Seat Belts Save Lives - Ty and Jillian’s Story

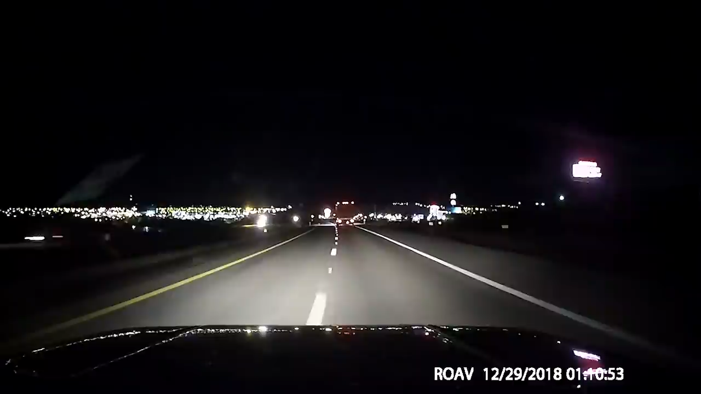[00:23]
She just yelled my name and I said a little profanity and swerved at the same time. Before anyone could do anything, we had collided. It was enough to avoid a direct head-on collision.